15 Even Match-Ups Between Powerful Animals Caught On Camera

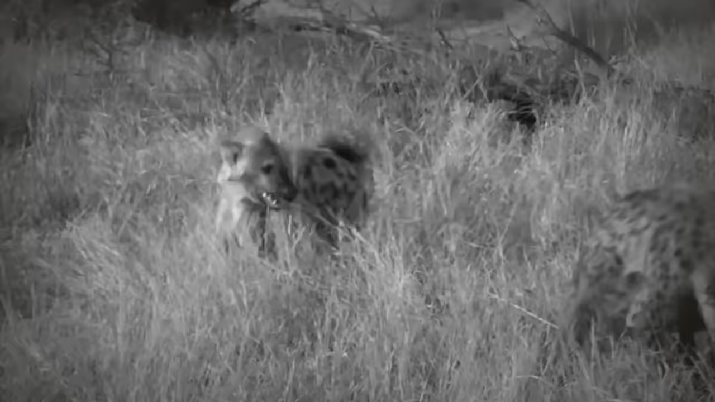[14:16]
hyenas steal prey from a leopard and are then viciously attacked by a pack of wild dogs
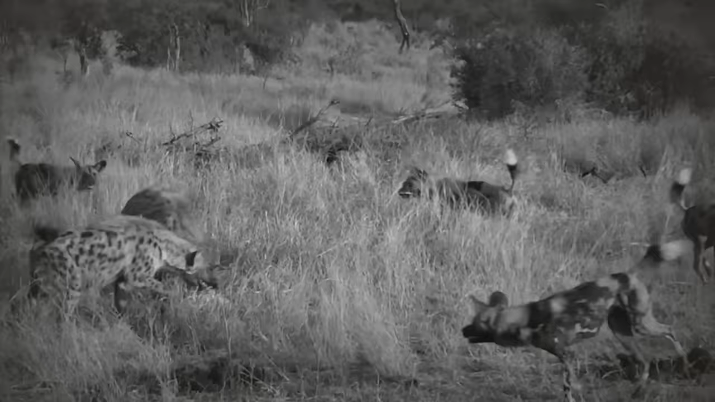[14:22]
one of the hyenas gets isolated and seeks refuge under a game viewer
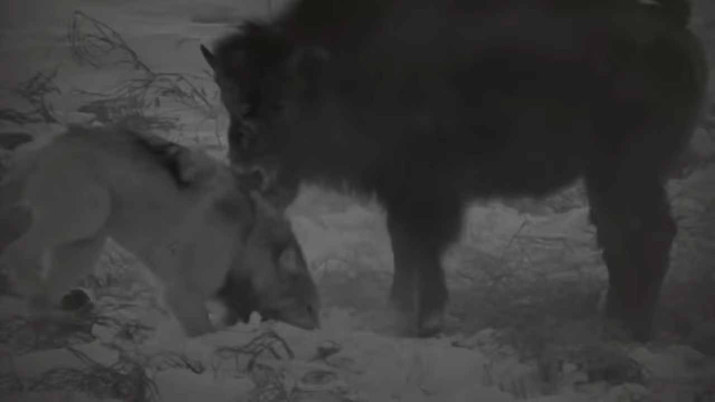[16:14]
because the wolf has been attacking the bison's hind legs to try and weaken it but nevertheless the bison is still standing strong and charging